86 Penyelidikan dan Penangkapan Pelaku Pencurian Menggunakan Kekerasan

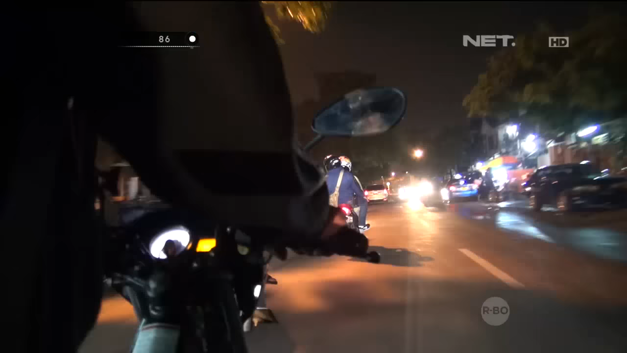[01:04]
masih ada beberapa orang yang bisa menjadi saksi akan kejadian tersebut. Masuk ke dalam wilayah Jalan Diponegoro. Cukup sepi di lokasi tersebut.